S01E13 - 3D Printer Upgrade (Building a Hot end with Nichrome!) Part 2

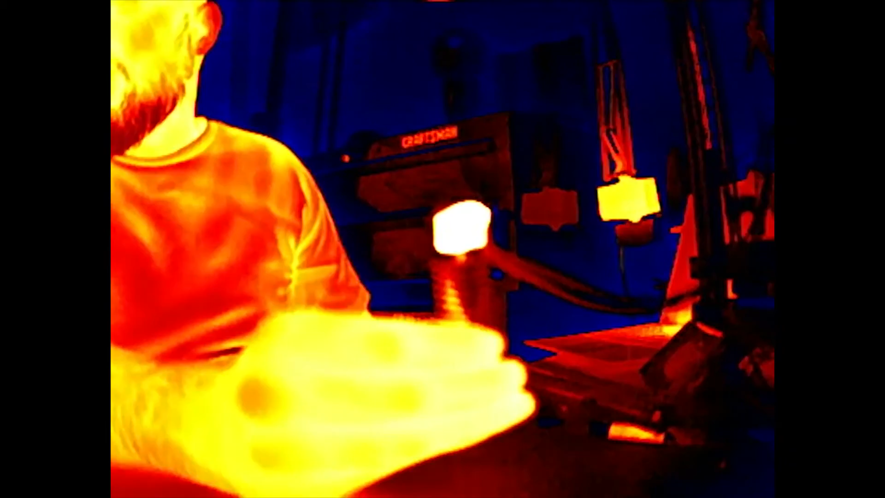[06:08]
That thermal break works brilliantly. I'm obviously holding onto this right now.